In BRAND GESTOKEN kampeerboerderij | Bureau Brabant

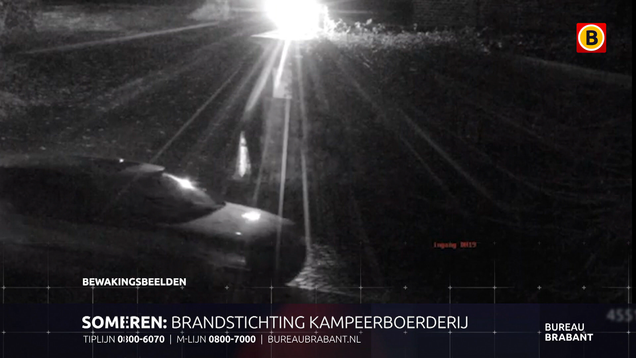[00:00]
Deze beelden zijn heel recent, namelijk van donderdagnacht 24 november. Hier wordt zometeen brand gesticht op een kampeerboerderij in Zomeren, waar vanaf 28 november 450 vluchtelingen zouden worden opgevangen. Deze auto en de twee inzittenden spelen een hoofdrol. Let eerst goed op de auto. Het lijkt een Volkswagen Golf type 4 te zijn. Let op de velgen, de sierstrip, een deuk en het dakraam.
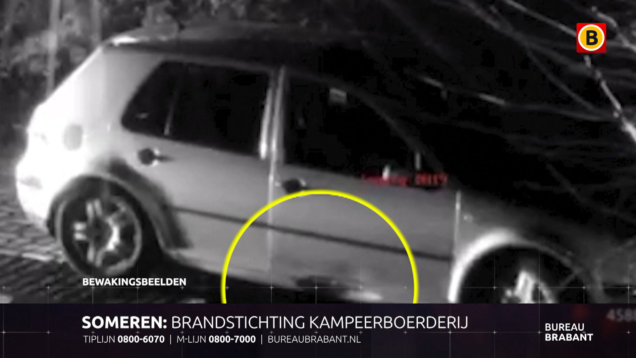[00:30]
Dan zien we een licht schijnsel, misschien een telefoon of een sigaret. Let meteen even op het gezicht dat iets duidelijker zichtbaar is. De bijrader stapt dan uit en pakt een jerrycan uit de achterbak. Hij loopt richting het gebouw en is even buiten beeld. Een andere camera pikt hem op. Hij loopt langs het gebouw, stopt dan bij de ingang. Hij is wat aan het rommelen en giet dan iets naar binnen en op de grond.
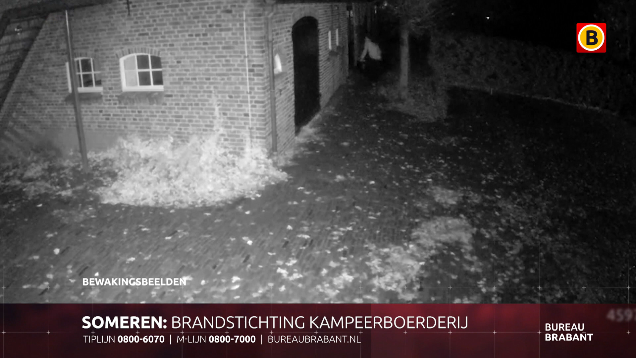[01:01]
Hij steekt iets aan en dan een enorme vuurbal. De man maakt dat hij wegkomt, terug naar de auto en weg zijn ze. Denkt u te weten wie dit zijn, de twee mannen in de auto? Zegt die auto u iets? Was u in de buurt die nacht van woensdag 23 op donderdag 24 november? Uw informatie kan belangrijk zijn.